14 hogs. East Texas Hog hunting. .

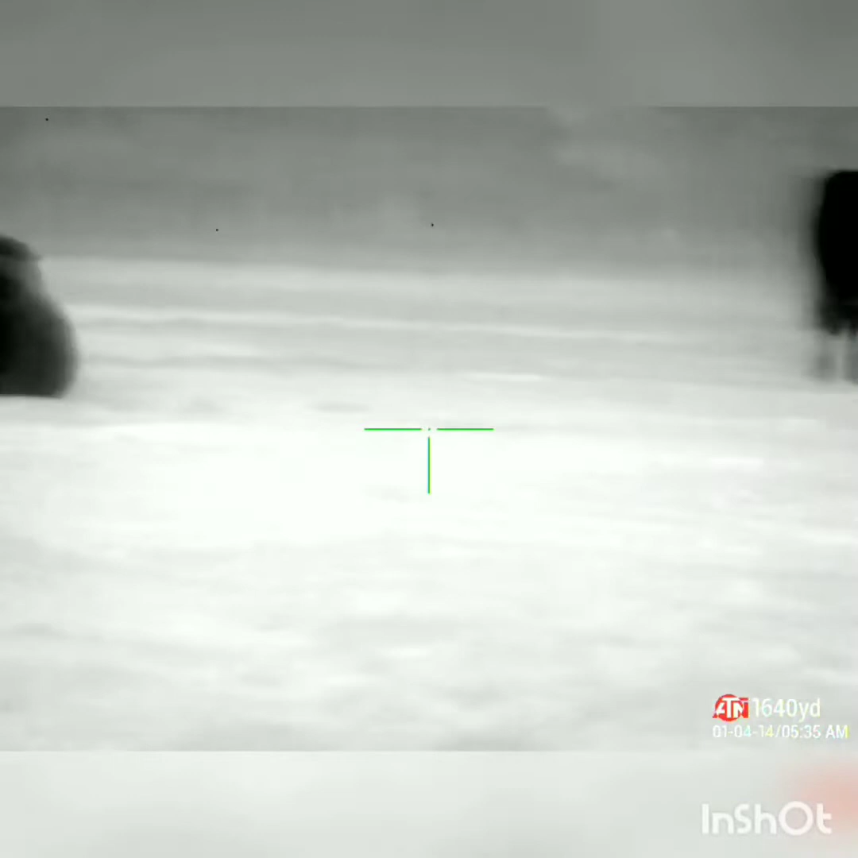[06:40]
cows are down no cows come down that goes off the trigger